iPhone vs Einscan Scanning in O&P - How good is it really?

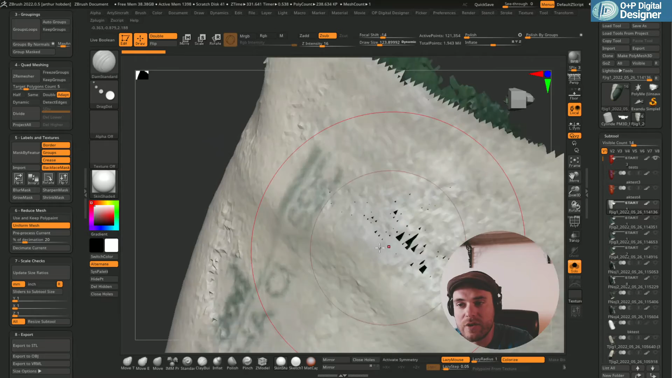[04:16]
So we're getting this kind of geometry, which can confuse and distort, uh, some programs.